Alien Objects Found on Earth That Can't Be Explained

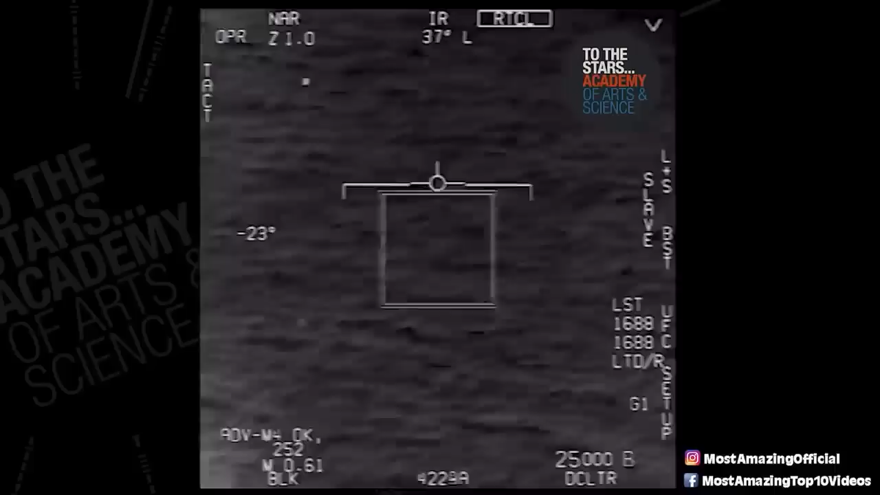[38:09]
Now, what you're seeing here is an F-A-18 Super Hornet following a UAP. Now, we don't call them UFOs anymore because that's so M. Night Shyamalan, all right? We don't do that. We call them UAPs. Also sounds a little smarter. U.S.
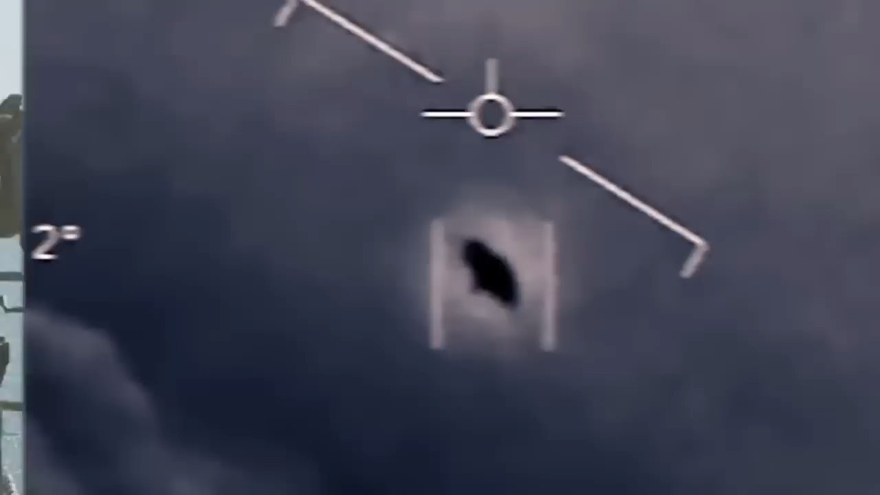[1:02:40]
After this, a white oval-shaped object appeared above the water, but it had no markings on it.
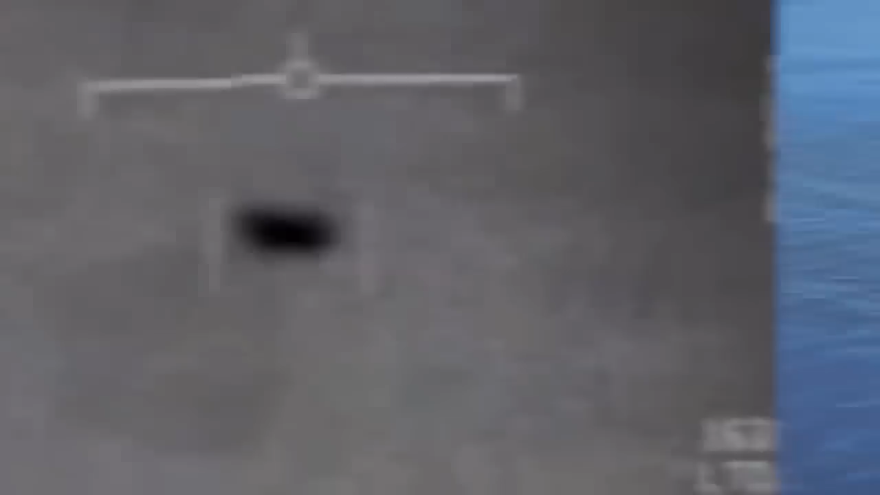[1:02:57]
The commander and lieutenant commander tried to intercept this strange aircraft,